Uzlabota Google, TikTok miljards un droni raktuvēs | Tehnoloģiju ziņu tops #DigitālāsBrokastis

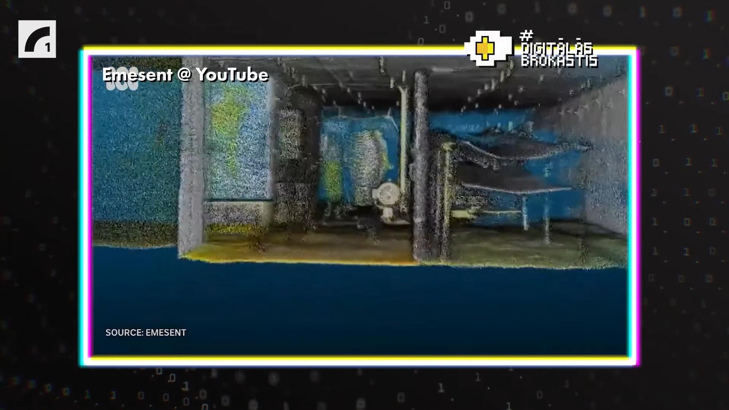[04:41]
Lāzeru signāls dronam ļauj droši pārvietoties Pazemes tuneļos un orientēties diezgan autonomu pašam no sevis bez operatora palīdzības.